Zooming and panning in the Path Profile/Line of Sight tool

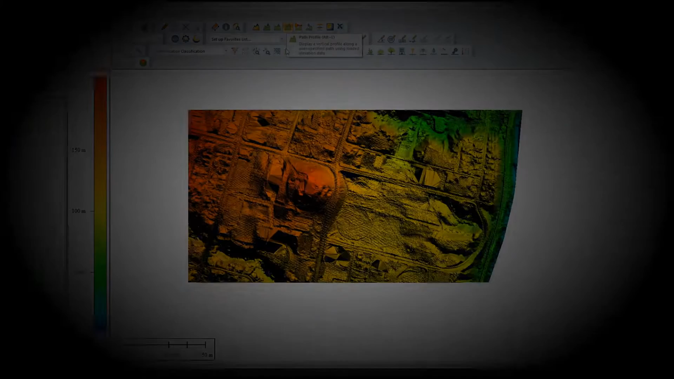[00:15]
The first demonstration will show a workspace with multiple terrain layers in one Path Profile. First, we click the Path Profile tool in the Analysis Toolbar, then draw a line across the elevation data.
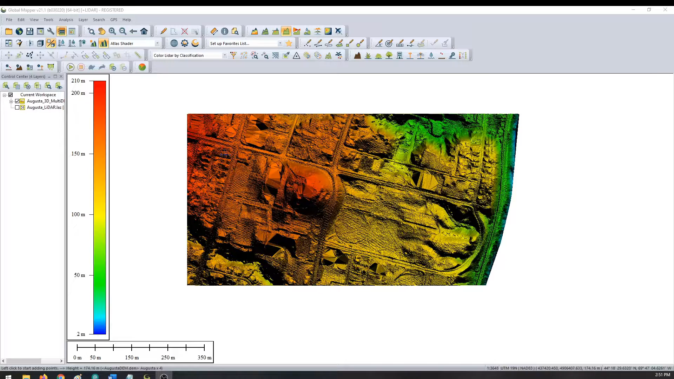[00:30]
In the Path Setup, you can turn on the option to draw multiple terrain layers and add a legend.
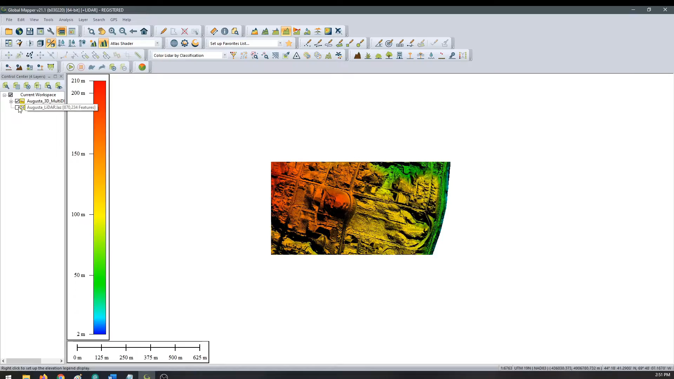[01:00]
Once again, click the Path Profile tool and draw a line along the data of interest.
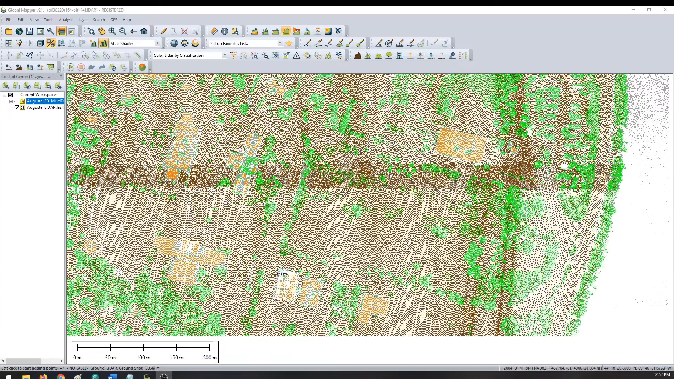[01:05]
Using the mouse wheel, you can now zoom in and out in the view with LiDAR.
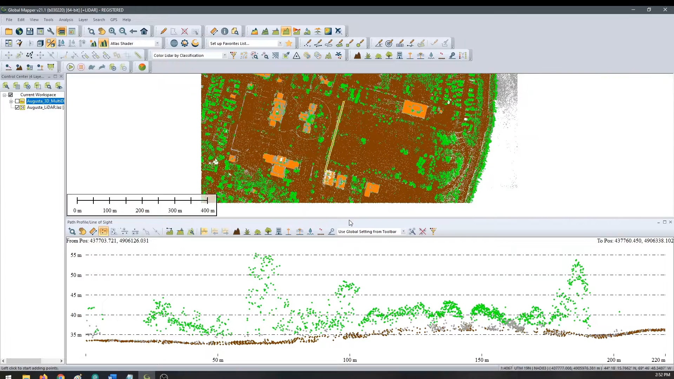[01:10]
You can also click and drag the view and pan side to side and up and down along the Path Profile LiDAR corridor. You can select the measure tool to measure accurate distances between points of interest.